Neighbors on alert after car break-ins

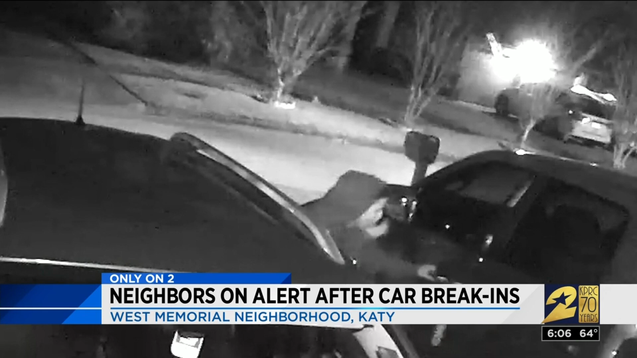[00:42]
actually had him on camera his mug clear as day two he and others helping themselves to what little Richard Moore keeps in his truck when